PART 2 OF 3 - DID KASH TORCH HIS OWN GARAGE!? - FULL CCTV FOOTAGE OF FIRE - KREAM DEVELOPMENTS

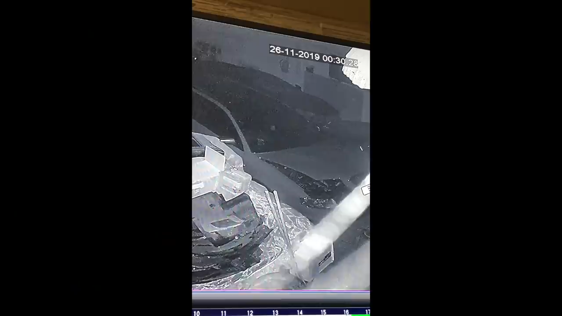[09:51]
Have a look for yourself Well as you can see It's 26th 11th 2019 And the time Has just gone 12.30 That's the Audi Audio car in the middle And to the left of it Is the McLaren In question You can see the light Glow Underneath the body That's the fire starting Which slowly turns Into a blazing inferno Okay Bear in mind That this is In a pitch black Darkness You cannot see in there Whatsoever You'll need A torch We left at 7pm In the evening All of us And the timeline From